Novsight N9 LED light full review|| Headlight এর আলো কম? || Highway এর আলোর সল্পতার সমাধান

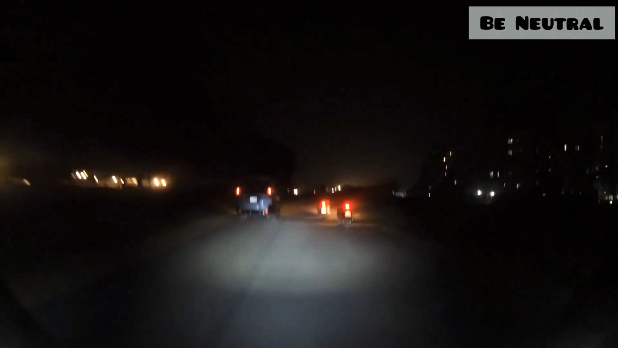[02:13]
સોહરેર ભીતારે દેખેન રાસ્તારા ખુબ ભાલો ભાબે કંતો રીટ કરા જાચે એચા હાઈવીબ તોં રાસ્તાર
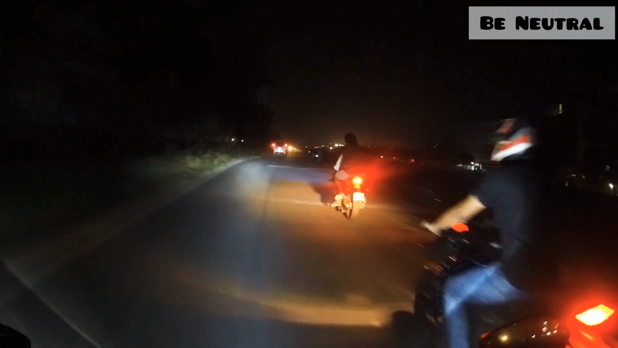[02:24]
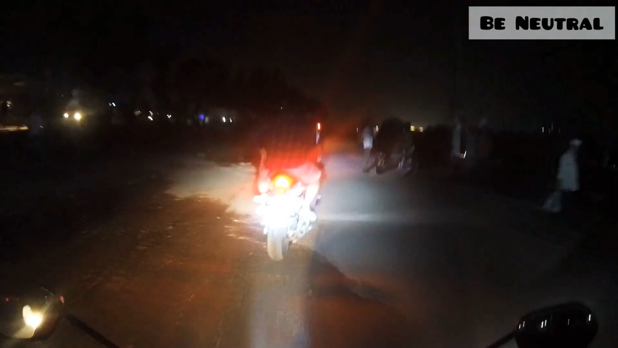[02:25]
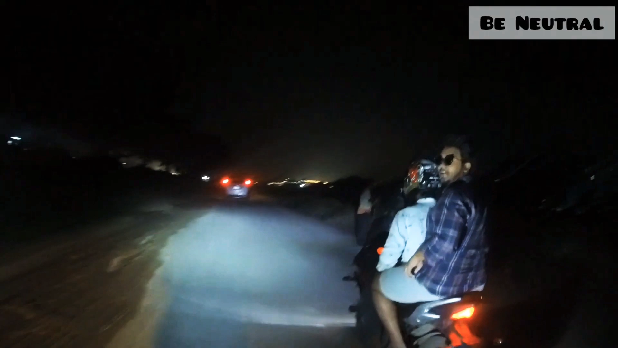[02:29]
પૂરા એકડોમ વીજિબેલ હોએ ગેછે તો આમ્રા પટજાઈ ક્રોમે હાઈવેદ દીખેઓ જાબો હાબો દેખીએ કે આ� આમ્રા કેલે તીં ફીટે રાસ્તાઈ રોઈ છે તીં
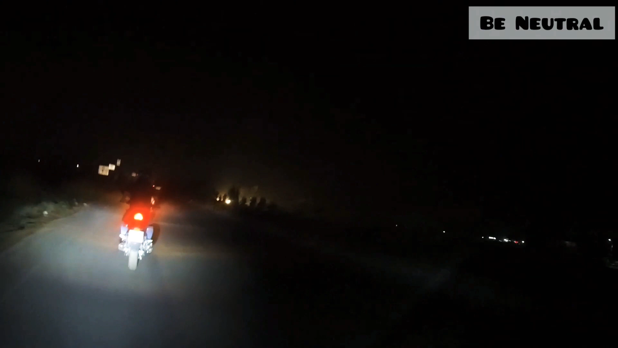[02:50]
ફીટે રાસ્તાઈ એઈ લાઇટા પટ જાત્તો પરીમને આલો કુ� એટા હોચે ગ્રામેર એક્ટા રાસ્તા છીતક લેયાર કી દાખેં કુઓ આશાશા આશે પાશે દેખ્તે કુઓ આશા�